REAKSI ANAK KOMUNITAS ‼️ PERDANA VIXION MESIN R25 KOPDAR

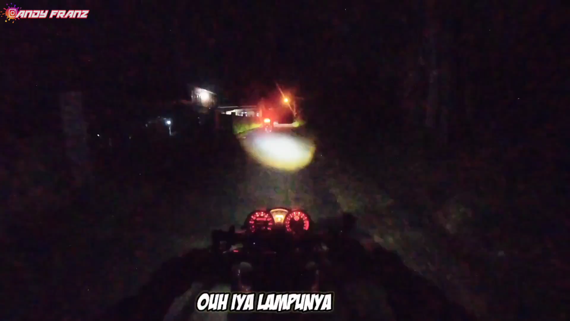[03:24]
Lampunya kayak gini, boy, setengah lingkaran 6 bulan, yang buat miring kemarin, dan lampunya di sini kan udah KW, udah presisi, jadi lampunya ya kayak gini.